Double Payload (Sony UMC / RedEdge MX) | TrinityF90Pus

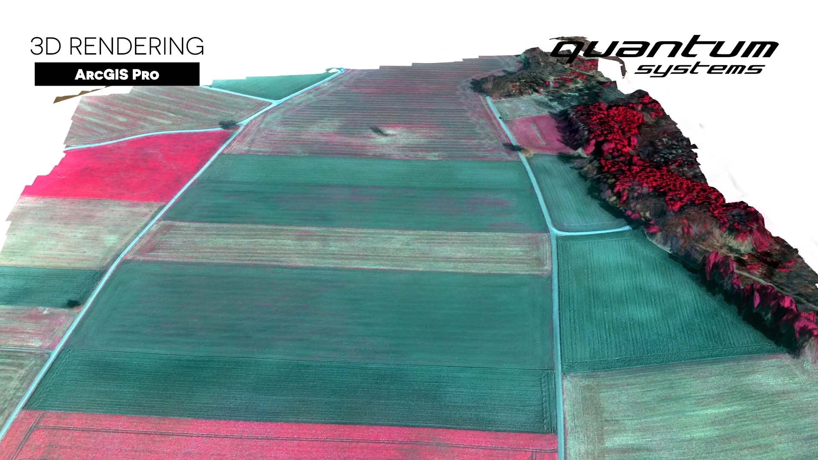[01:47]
What it shows is a false color composite of near infrared, red and green band.
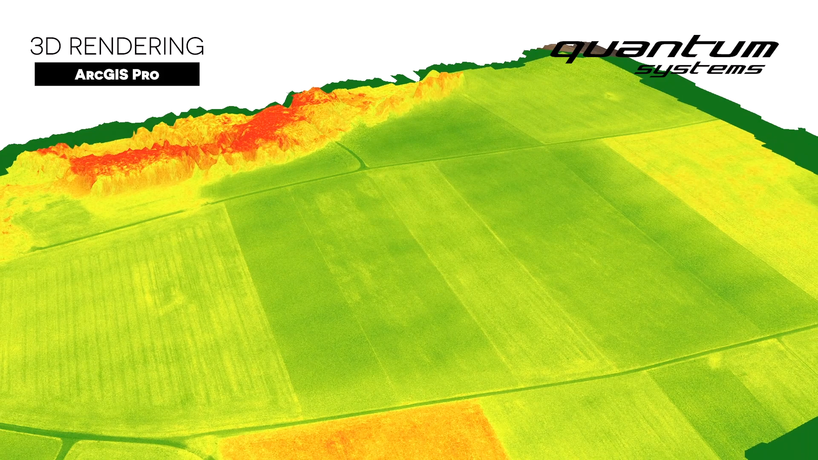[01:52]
Different vegetation indices like the NDVI or the NDRE can be calculated from this. The red areas represent high chlorophyll values which shows the plant growth has already taking place.